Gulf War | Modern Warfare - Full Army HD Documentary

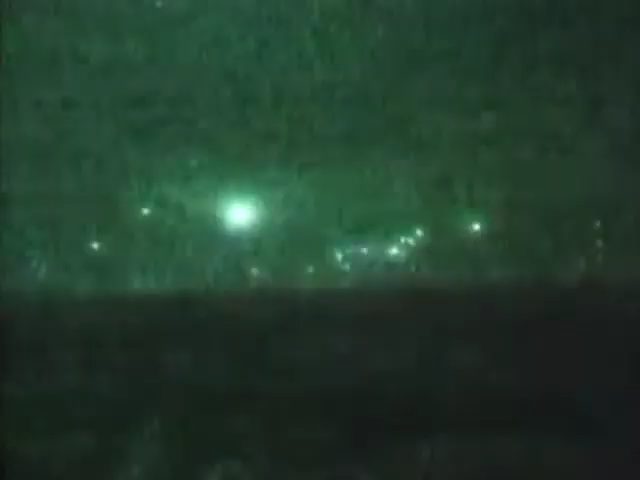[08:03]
One of many missions flown in the teeth of opposition from Iraq's anti-aircraft batteries, a video camera on the attacking plane recorded a direct hit.
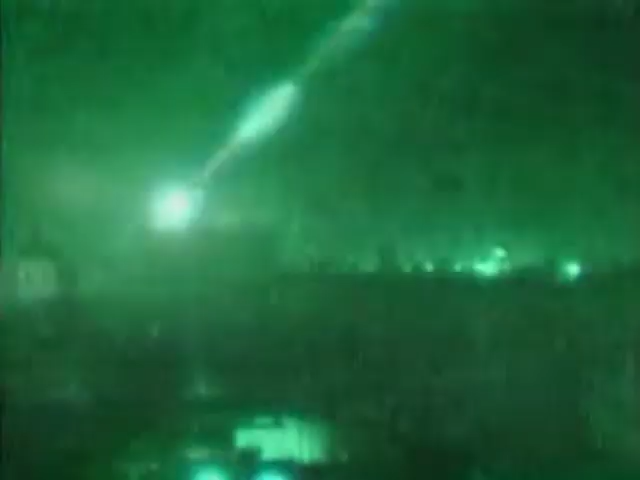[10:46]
Much of the bombing was at night. The outskirts of Baghdad were hit over and over.
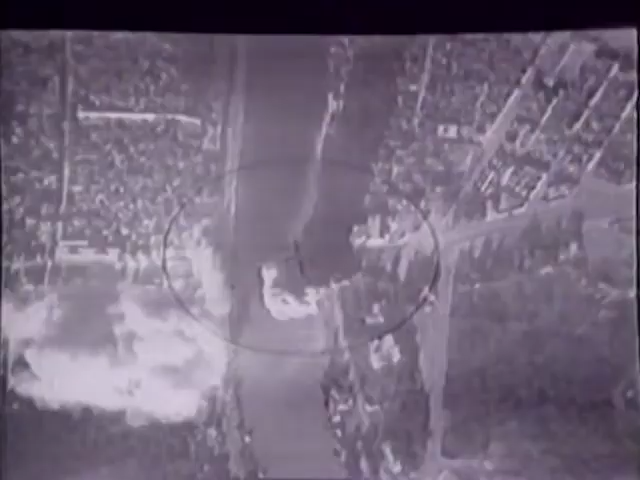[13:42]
Going into the target, this one happened to be relatively lightly defended.
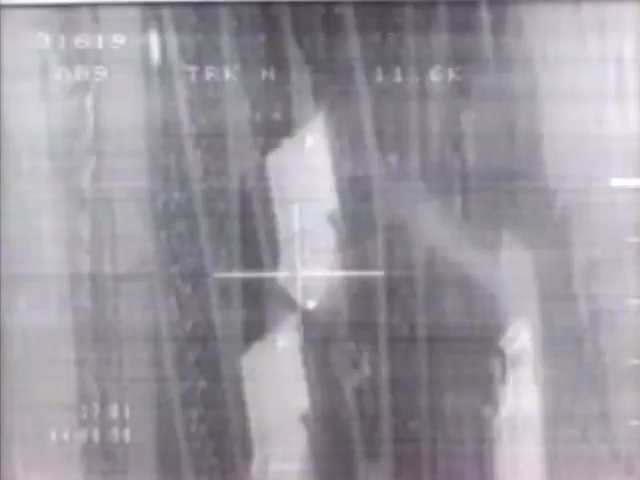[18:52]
Here, hardened bunkers protecting Scuds are attacked.
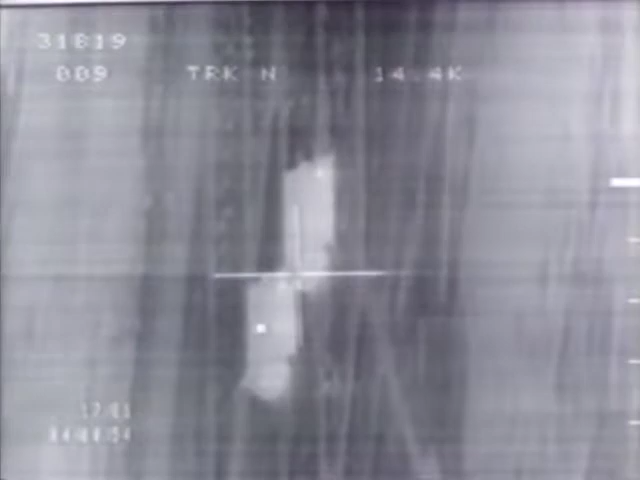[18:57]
Watch for the Allied bombs zooming in from the bottom left.
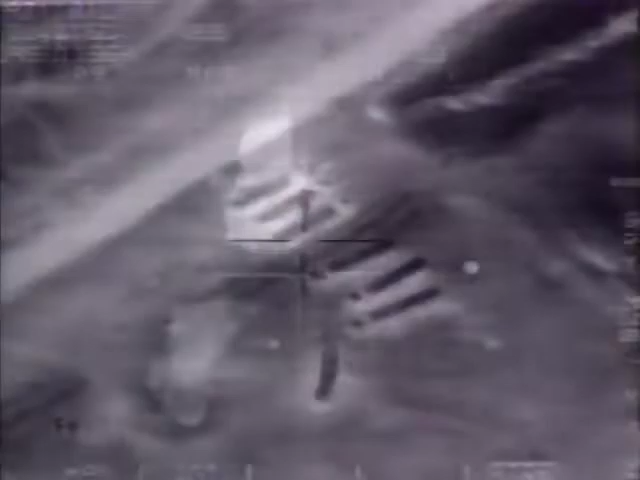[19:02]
Mobile Scud launchers were hard to spot, but many were effectively dealt with.
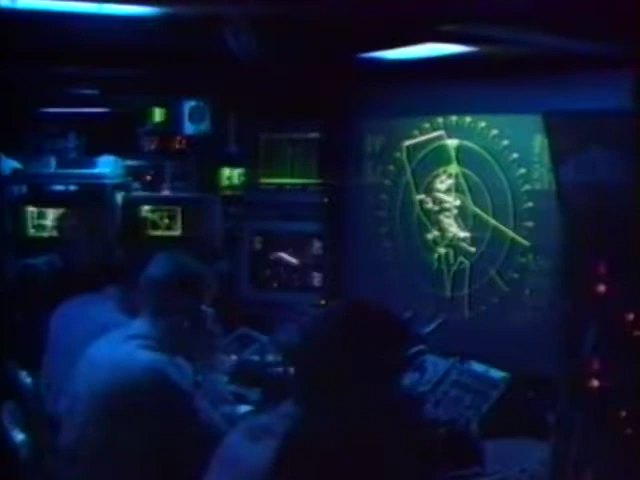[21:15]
Inside its memory, details of the location of the target are locked in.
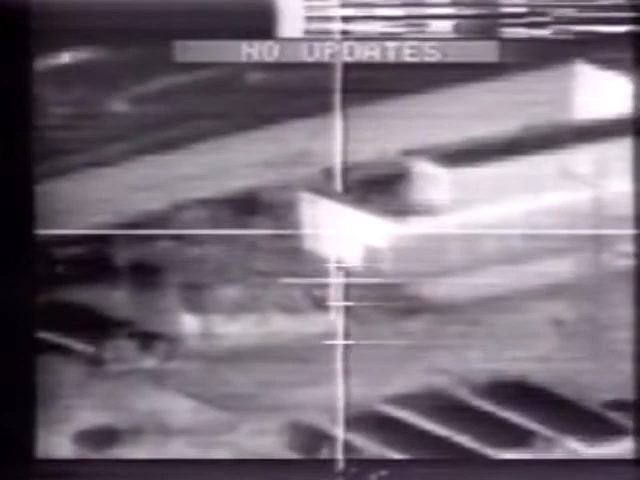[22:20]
The first missile in this attack goes straight home.